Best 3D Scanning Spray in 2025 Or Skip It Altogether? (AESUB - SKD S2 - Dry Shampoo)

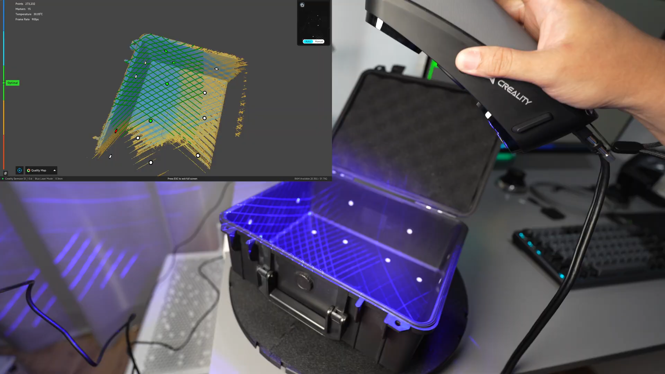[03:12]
90 frames per second the samoon s1 is the fastest
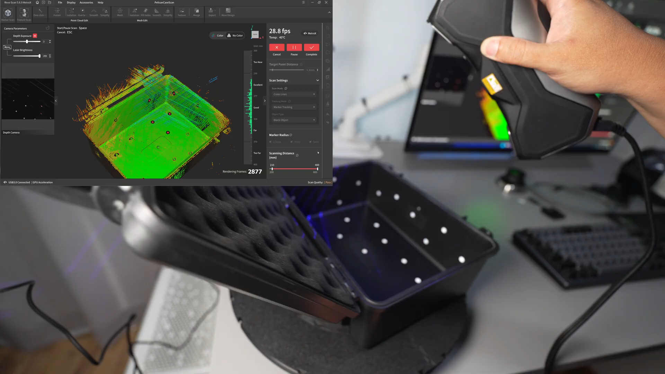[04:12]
let's try this corner see it cannot pick up this side of the wall even though i add more markers
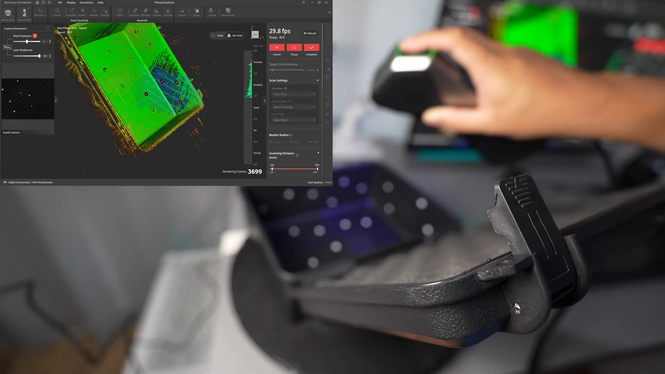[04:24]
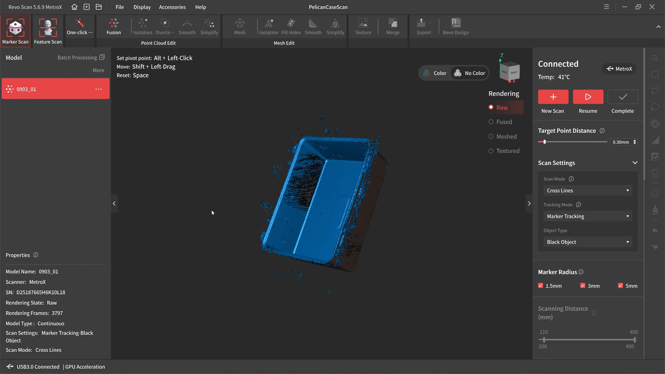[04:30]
this side of the wall is not scanned okay let's try if the scanning spray can save the scan
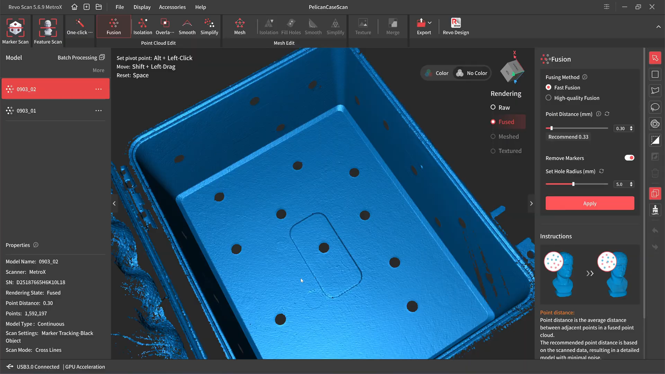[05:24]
even though i use a spray and the surface of the box is very rough
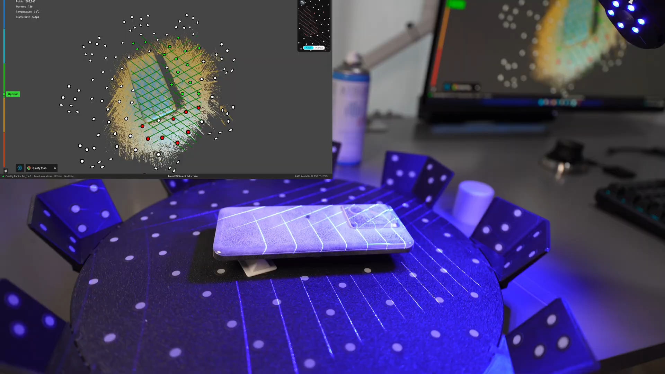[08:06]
so it's captured well but we need to check the end result after this okay all done
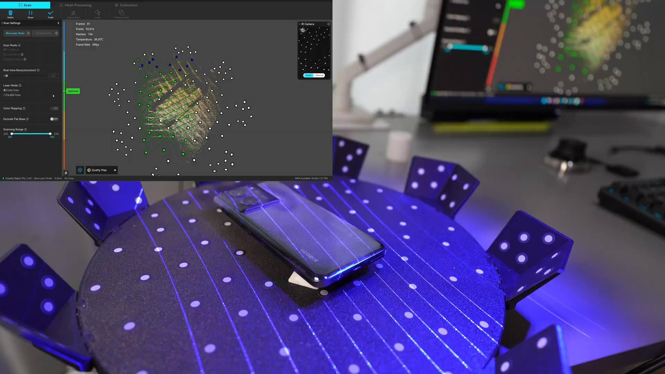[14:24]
this corner of the phone is already evaporate
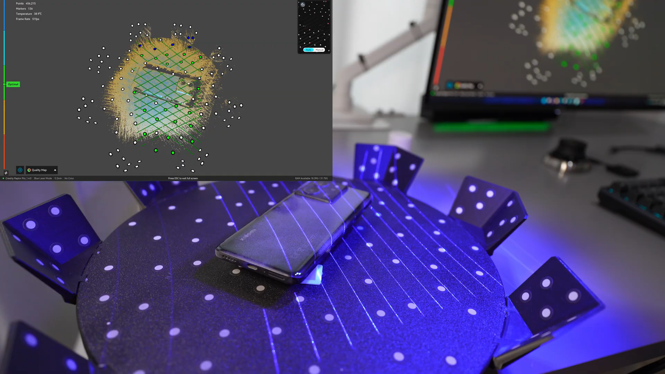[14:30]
so i i can see it start to go away